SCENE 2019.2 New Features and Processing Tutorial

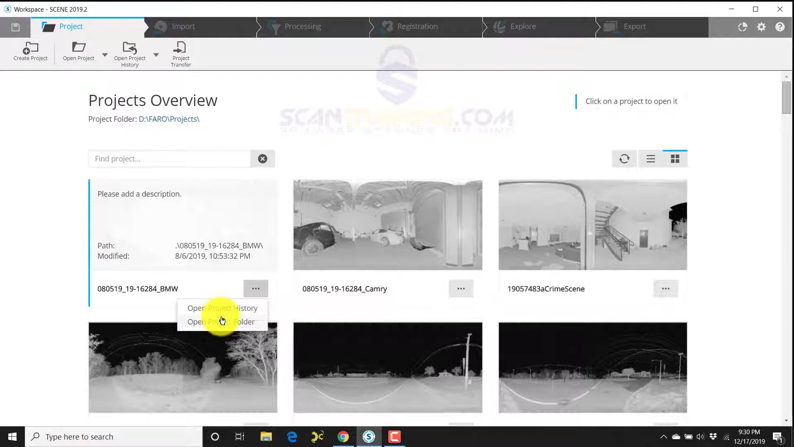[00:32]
can also look at the projects folder no matter whether you're in thumbnail or list you can access the history or the
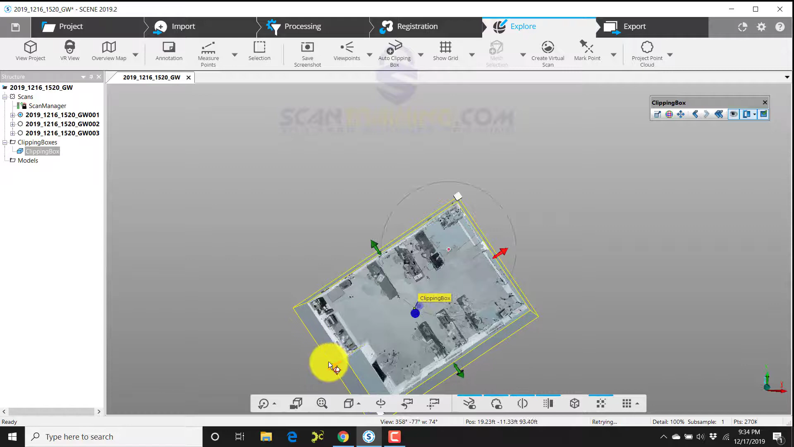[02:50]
room a moment ago so that looks good I'll turn the visibility off by clicking the eyeball up here on the floating toolbar I'll then right click and something new here they've added rename for us instead of having to go to properties we can now just choose rename and we can type in the word main for our main
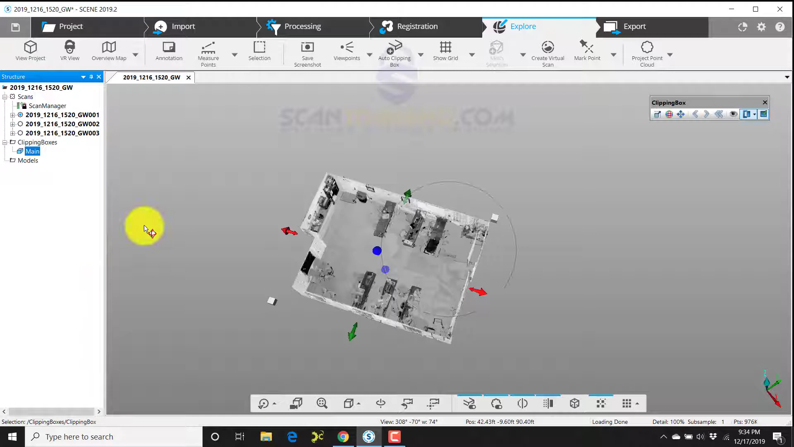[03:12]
clipping box now we can click Save and in the comment we'll
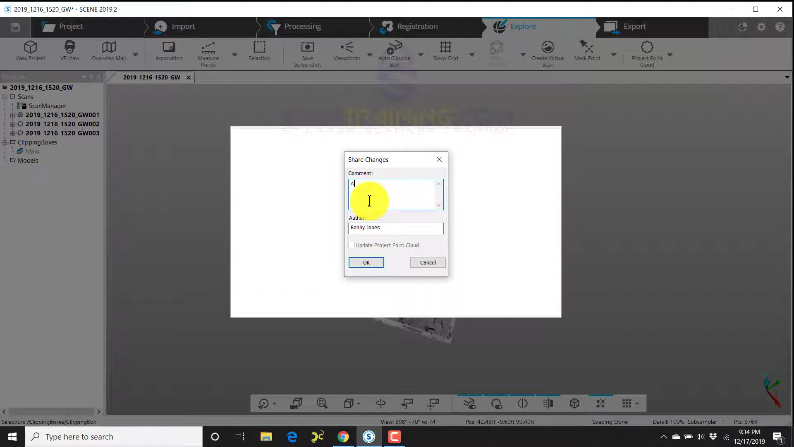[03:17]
type in add main clipping box now
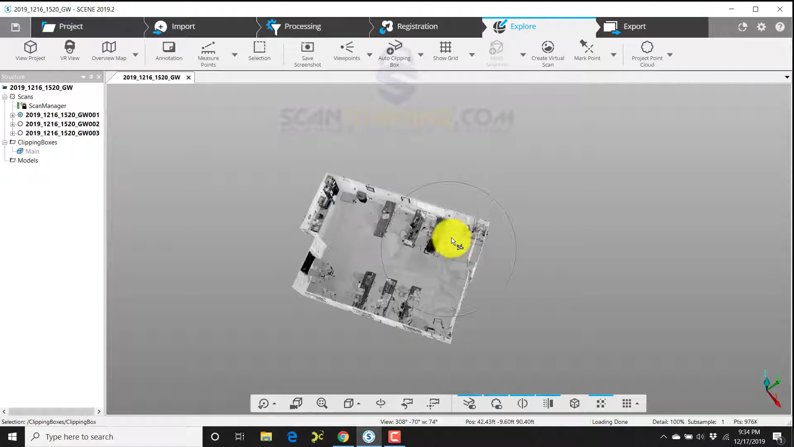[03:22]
that that's complete we can do any additional cleaning add other clipping boxes as needed I'm going to create a project point cloud I'll homogenize the point density
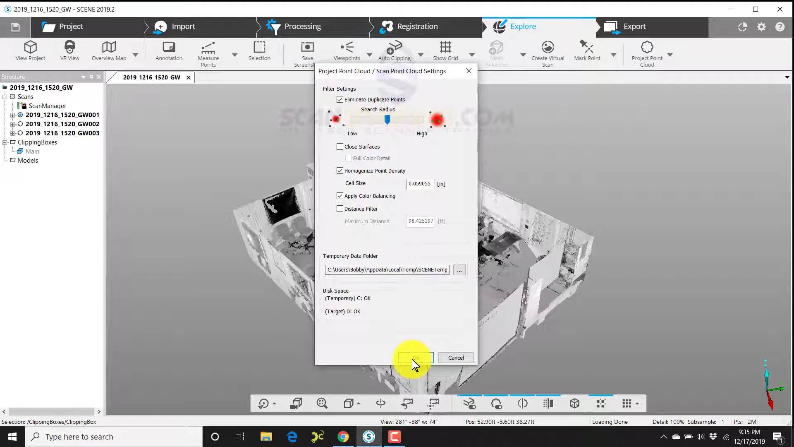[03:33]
and click OK now that the project point cloud is finished I'll click OK and click
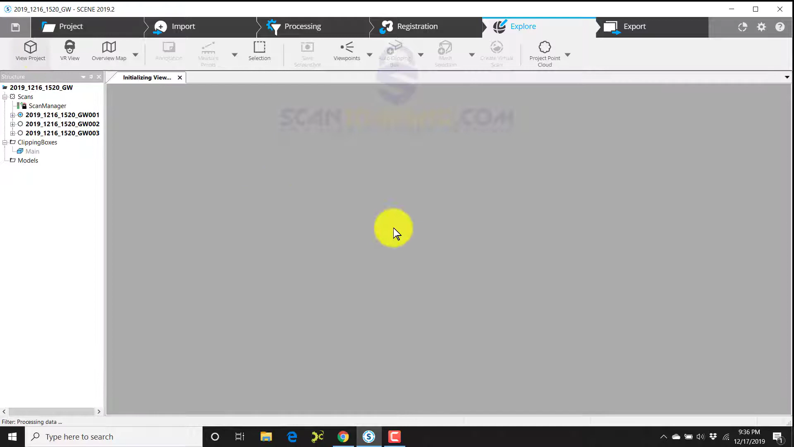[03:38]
view project and now I can see the result of the finished product I'm now going to
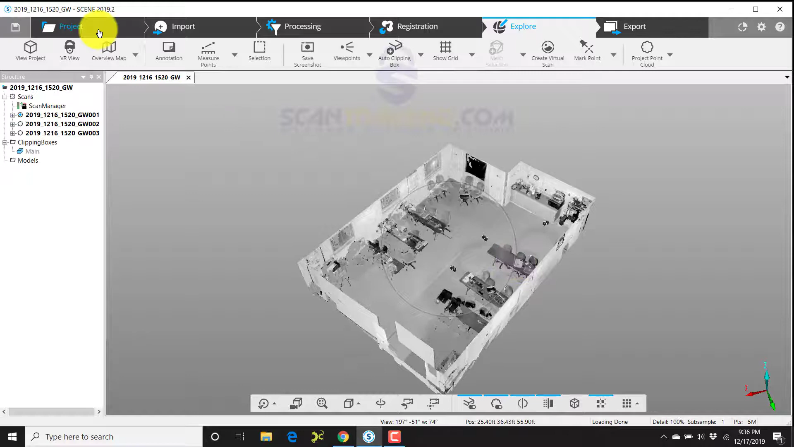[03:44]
create a scene to go but before I do that I'm going to click project path I'm going to right click and choose new folder